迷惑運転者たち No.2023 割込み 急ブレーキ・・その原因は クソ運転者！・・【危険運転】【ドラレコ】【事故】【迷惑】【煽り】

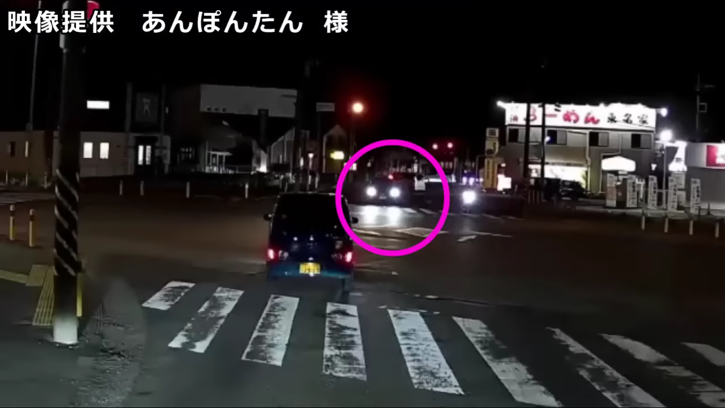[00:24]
いや、これは俺はいいとしても、あの最高の右折は気の毒だよね。曲がれるタイミングで出てきてるのにね。お年寄りを大事にとは思うけどさ、ちょっとね、あまり